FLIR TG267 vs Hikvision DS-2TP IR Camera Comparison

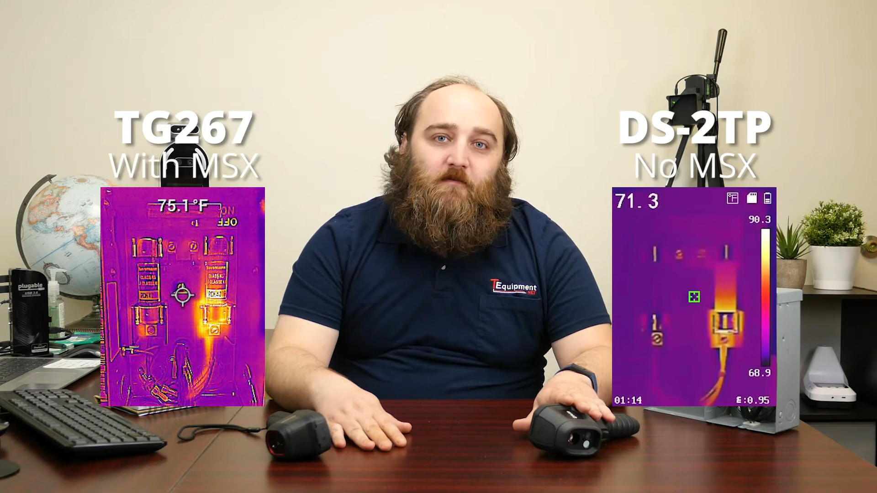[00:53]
On screen: spot 75.1°F
I can see that the FLIR MSX is a nice feature that we have on the TG267, and that overlays the visual details on top of the thermal ones. Whereas the Hikvision is just pure thermal,
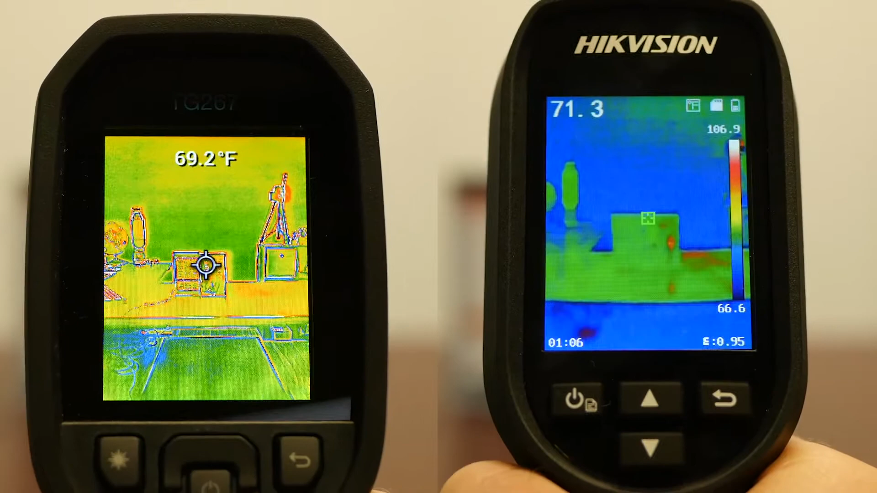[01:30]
So it has a 12 micron pixel pitch versus 17 on the Hikvision, and that's going to make the thermal image a little bit sharper. TG267 is also going to be compatible with FLIR tools,
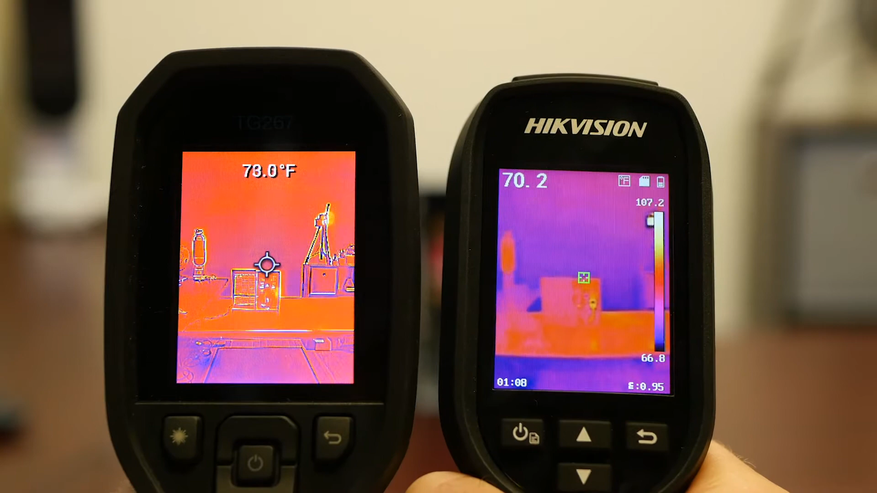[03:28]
It's 57 by 44, and the Hikvision is 37 by 50. So slightly narrower in the horizontal field of view on the Hikvision, which is more interesting than anything else. It's not going to affect you very much functionally.
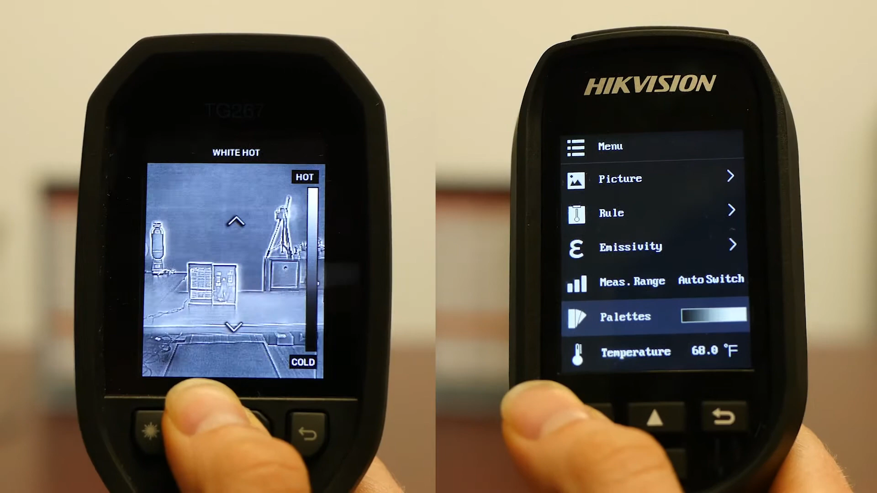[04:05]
Typically I don't change color palettes to stick with the standard iron bow that most people are familiar with, but it's nice to have options.
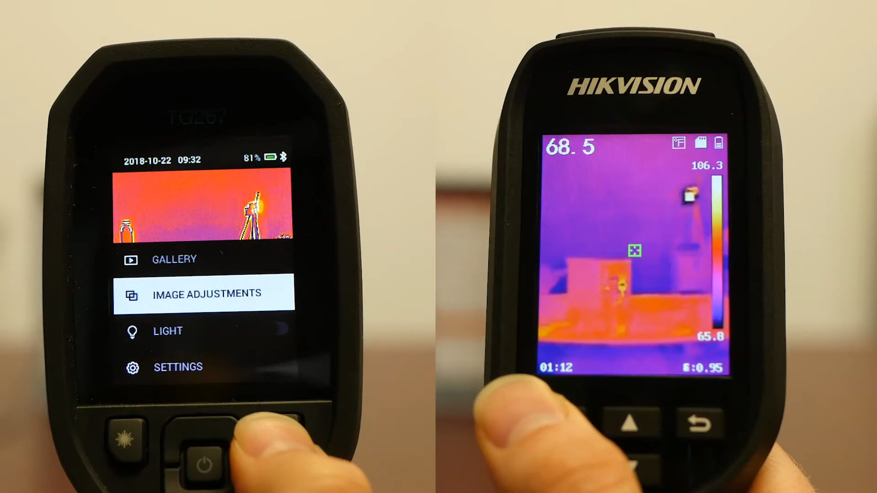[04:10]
The laser. On the FLIR you get a bullseye laser,
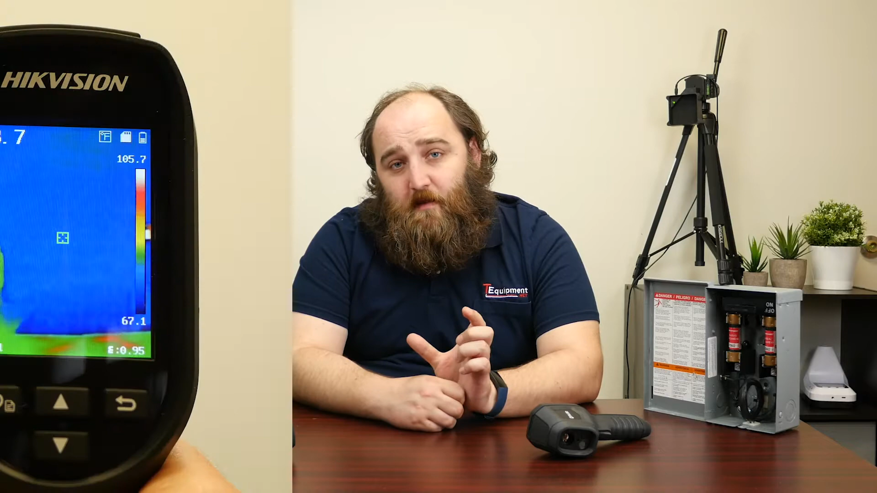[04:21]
so that's a center dot and then a circle describing the field of view at that distance.
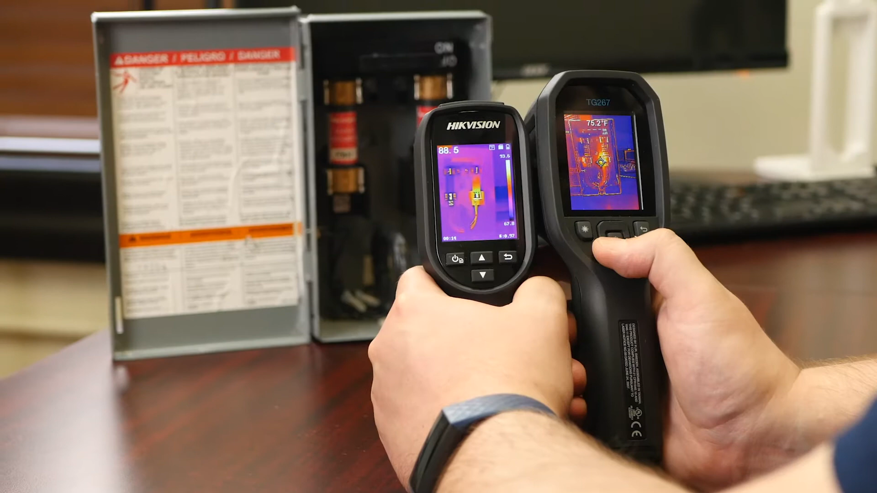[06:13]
So here we have this little fuse box and I got my Hikvision and FLIR side by side. You can see that the MSX while usually useful here is kind of making things a little, a little less clear.
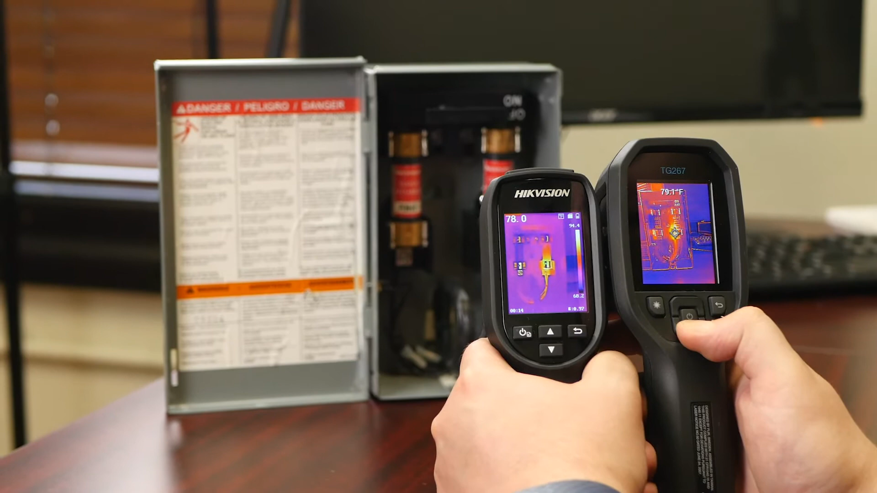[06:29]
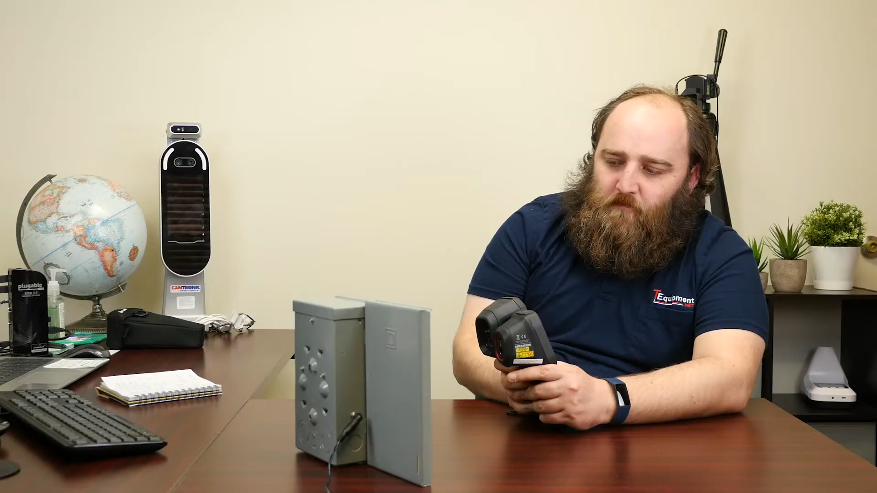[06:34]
All right. And there's that bull's eye laser I was telling you about.
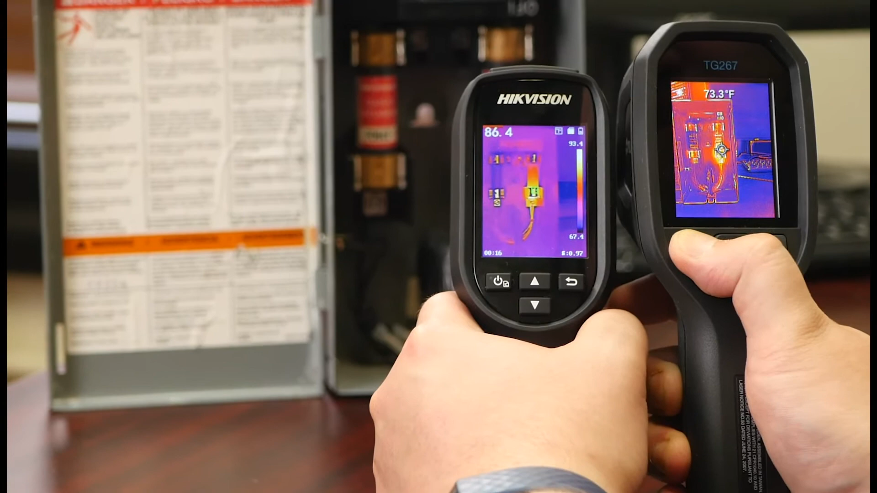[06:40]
So now I know I'm really getting the temperature in that circle.
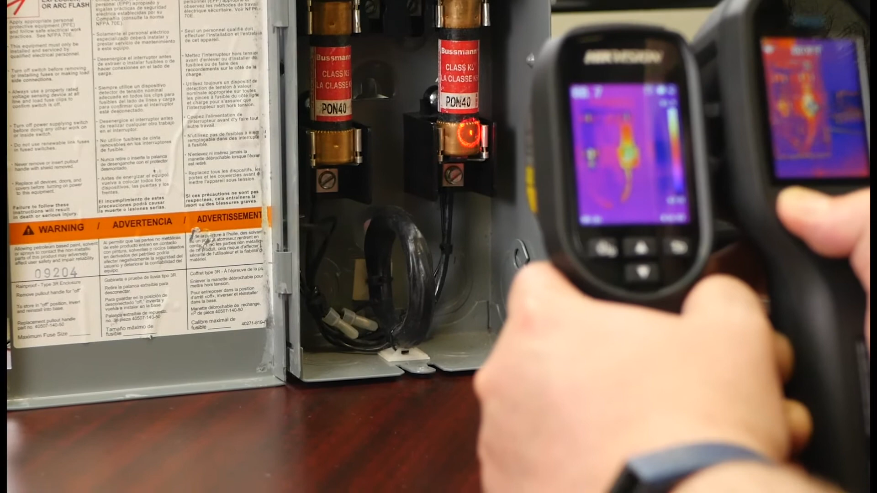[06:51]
Whereas with the Hikvision I can only
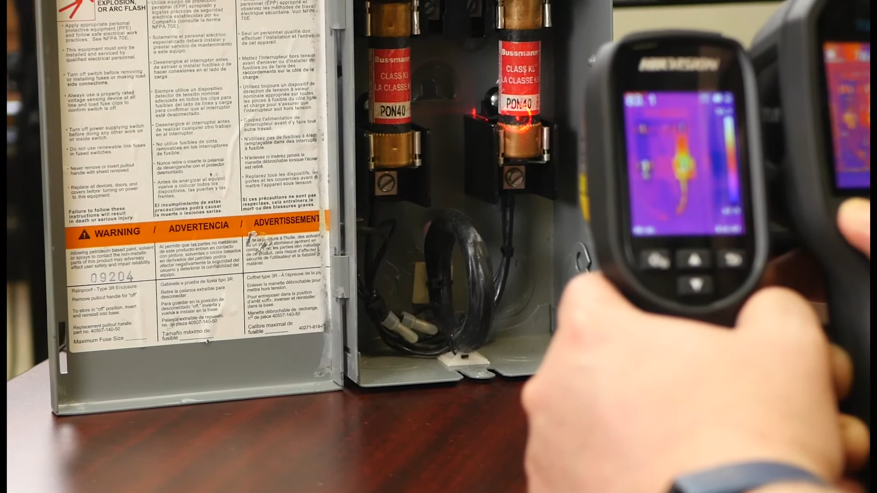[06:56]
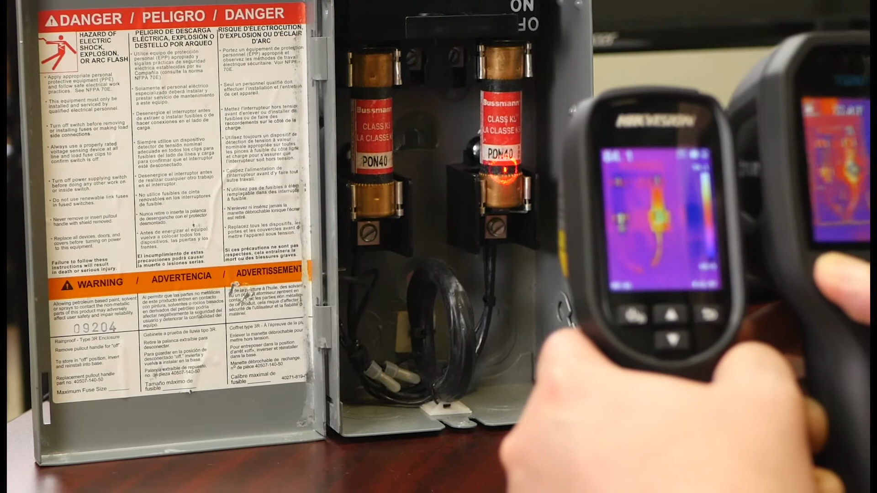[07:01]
use the on screen reticle, which might not be as accurate as I would like. Now with the FLIR, if I hold down this button,
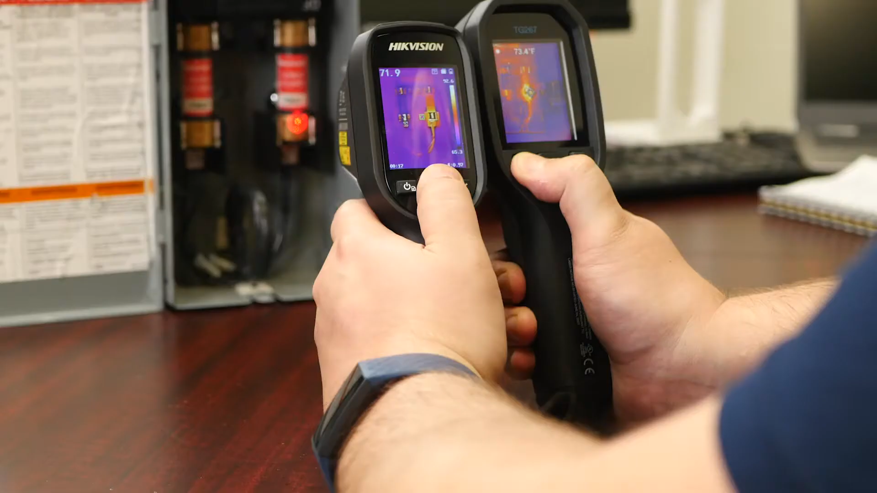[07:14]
I get that laser and if I pull the trigger, it saves an image
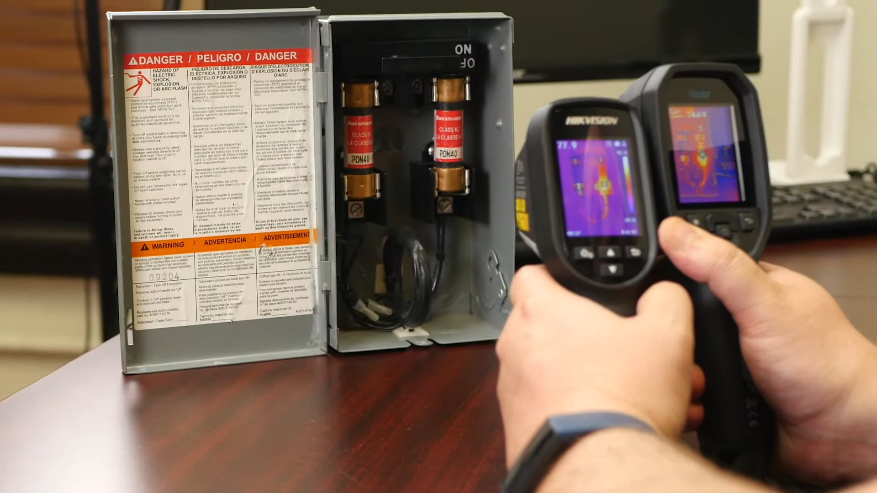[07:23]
and the Hikvision I can choose to save or keep. The default is going to be to keep it, but
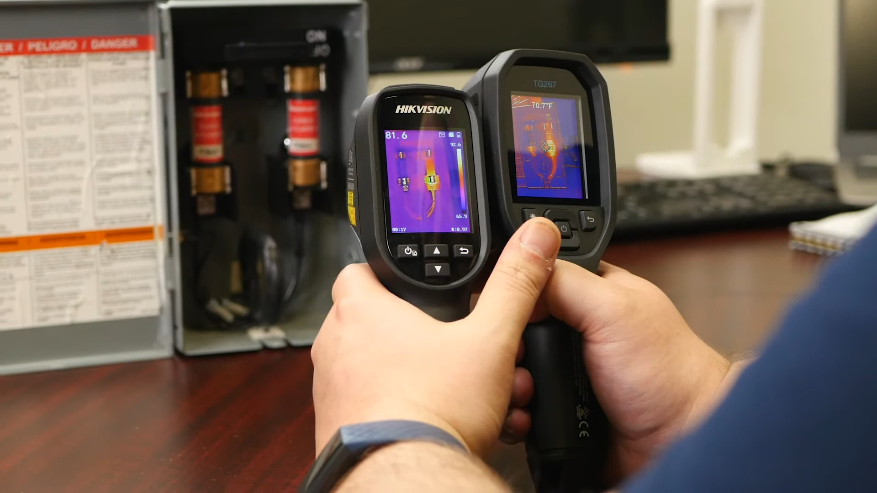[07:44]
you know, you can, you can see that the MSX adds some detail, but the Hikvision really does a nice job.
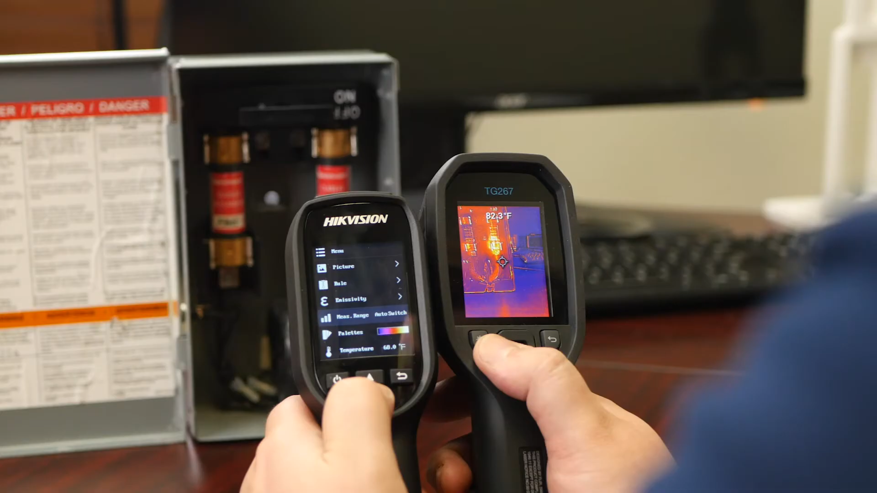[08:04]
It's more of a high contrast palette.